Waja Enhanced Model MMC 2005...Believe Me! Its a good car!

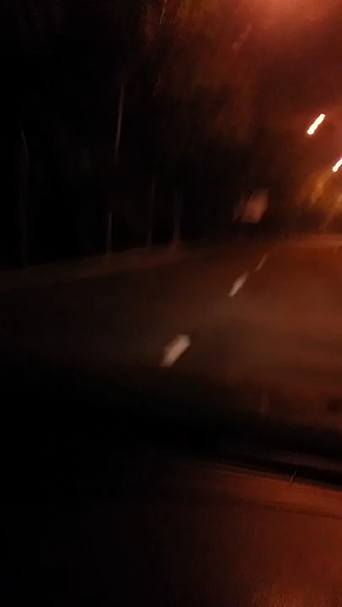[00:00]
Hello, good morning everybody. I'm driving now to the St. Malacca Central. I'm using my ever-trusted platform Wajah 1.6 MMC. It's very early in the morning. It's now only 5 o'clock in the morning and on my way to Malacca Central, I'm going to pick up my daughter from Pangar Police. Well, it's a very nice morning with there's no traffic and I'm holding one hand, my handphone and I'm driving with one hand.